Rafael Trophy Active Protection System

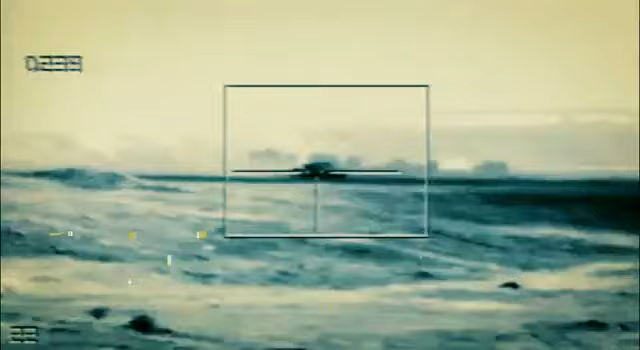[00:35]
Trophy protects against all types of anti-tank rockets, anti-tank guided missiles and tank heat rounds.